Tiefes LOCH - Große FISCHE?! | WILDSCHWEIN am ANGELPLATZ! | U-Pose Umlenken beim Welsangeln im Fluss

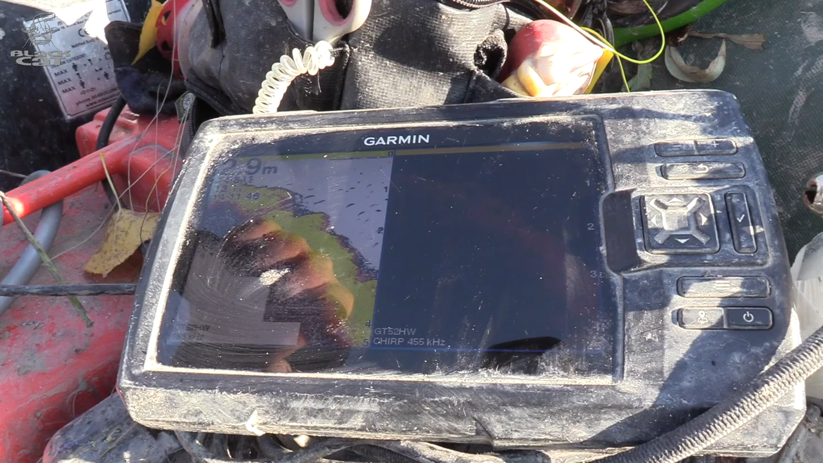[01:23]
Jetzt haben wir schon 5 Meter erreicht.
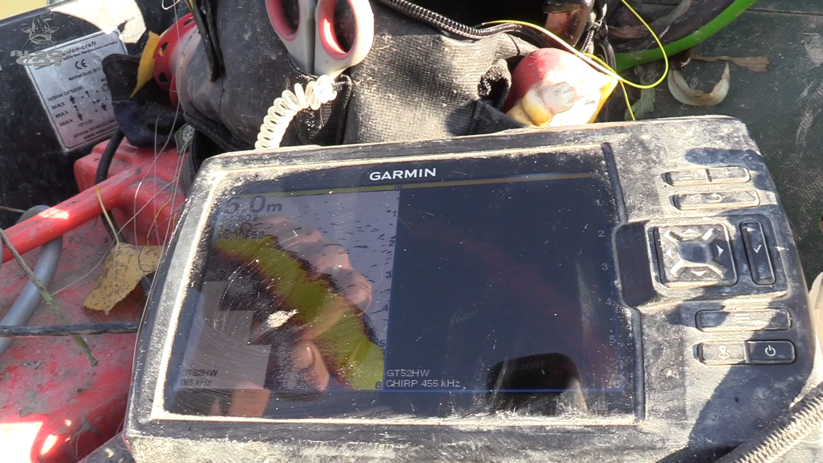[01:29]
Es geht weiter runter. 6 Meter. Hier sind die ersten Fische an der Kante.
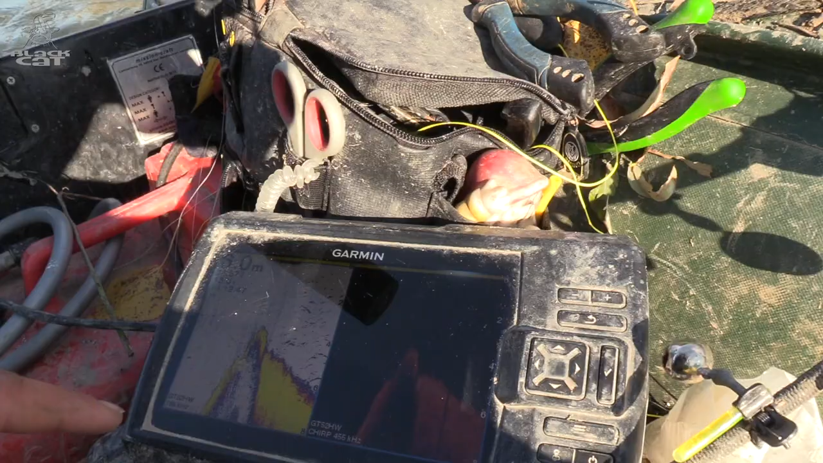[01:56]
Wir sind jetzt ein Stück hochgefahren.
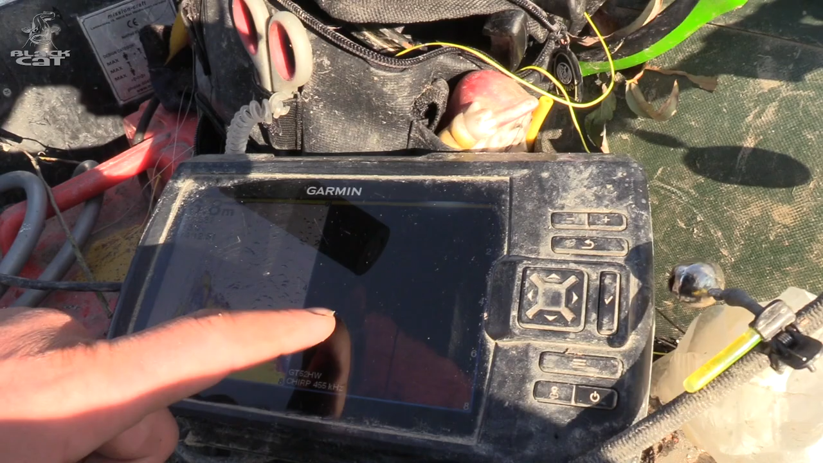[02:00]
Hier kommen überall einzelne Felsen im Wasser. Und nach den Felsen fällt es wieder bombastisch ab.
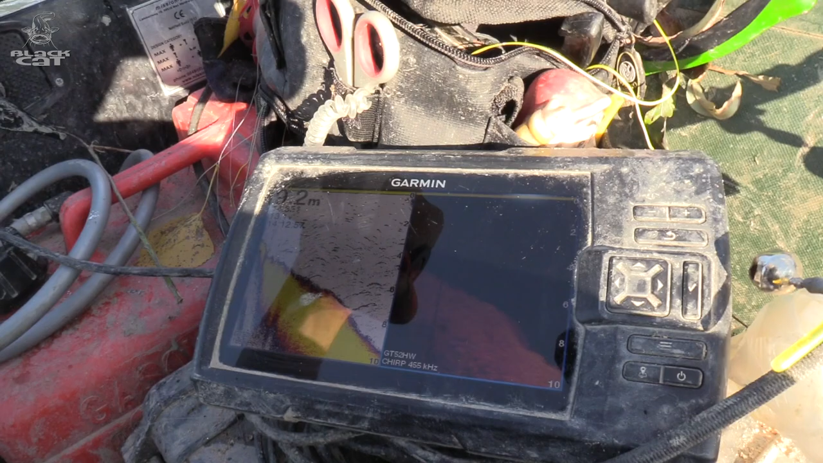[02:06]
Über 10 Meter jetzt schon. Das wird noch tiefer. Das wird noch tiefer.
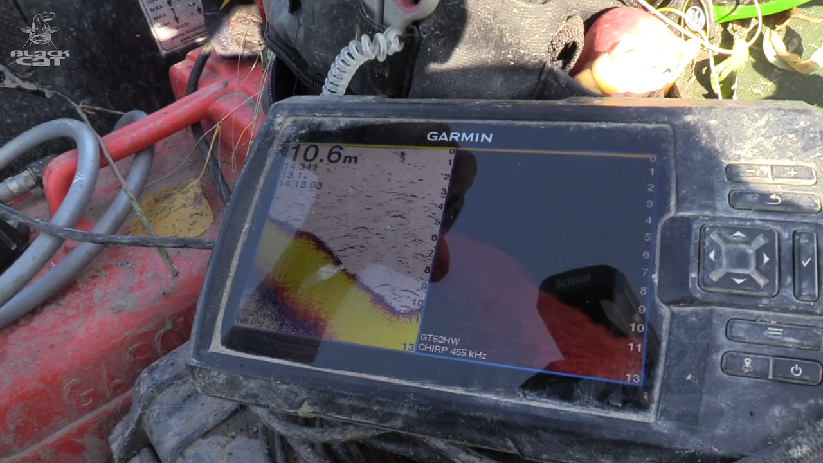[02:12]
On screen: depth 10.6 m
Hier kommt der nächste Felsen hoch.
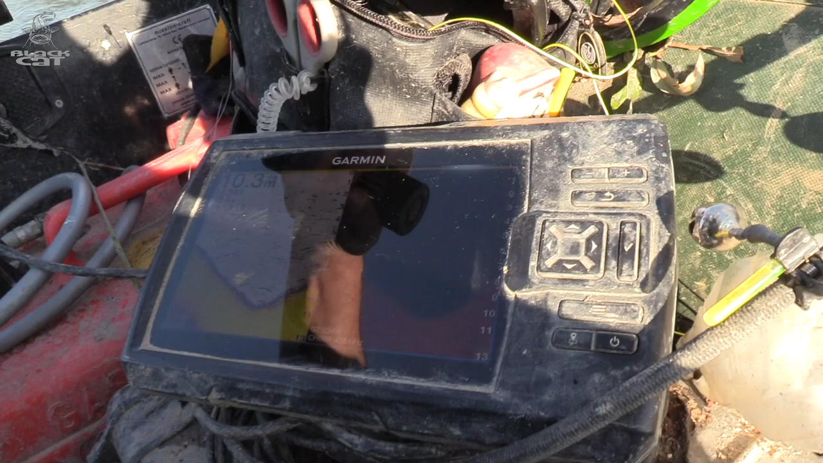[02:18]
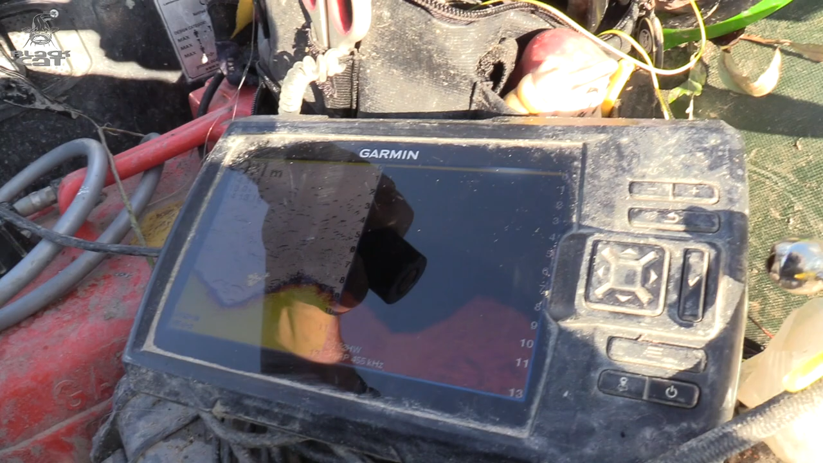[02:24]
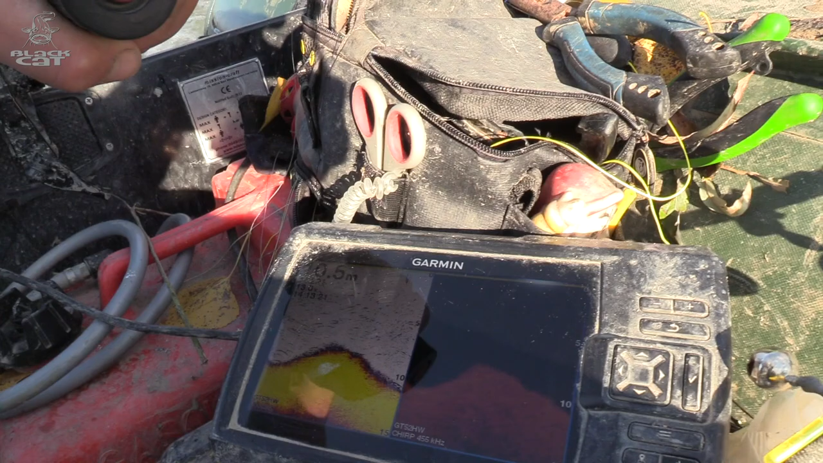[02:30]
Hier geht es wieder runter. 11 Meter.
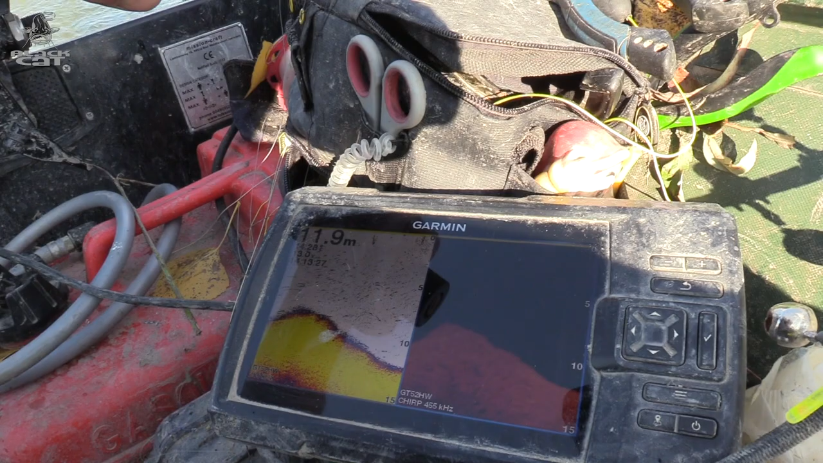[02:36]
On screen: depth 11.9 m
12 Meter Wassertiefe. Wahnsinn, Wahnsinn. Hier vorne drückt der Fluss rum. Richtige Prallströmung.
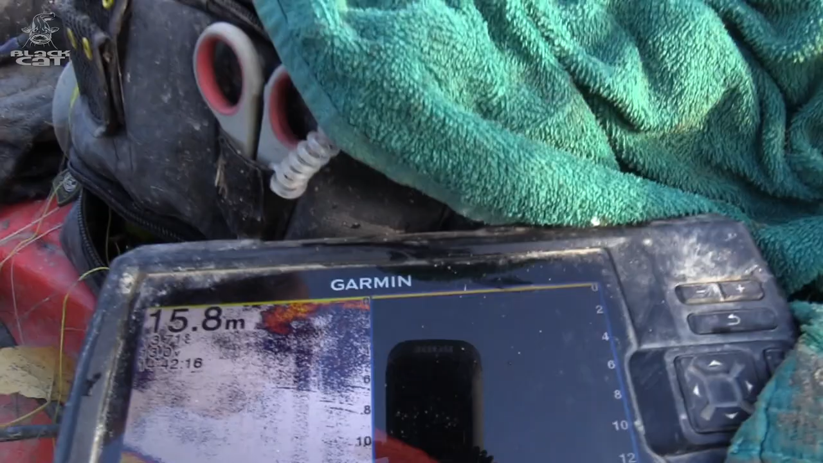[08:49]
On screen: depth 15.8 m
Hier geht es sogar bis auf 15 Meter runter. 16 Meter haben wir erreicht. Wahnsinn, Wahnsinnswassertiefe.
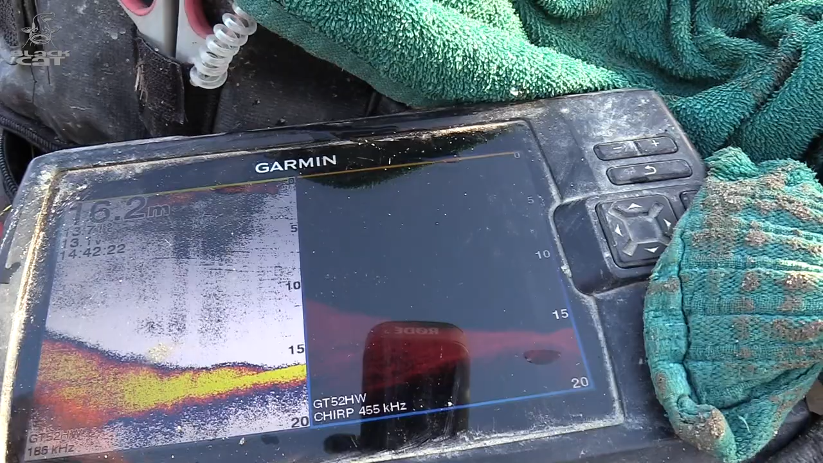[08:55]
On screen: depth 16.2 m
Unseren Angelplatz sieht man von hier gar nicht, der liegt da unten um die Ecke rum.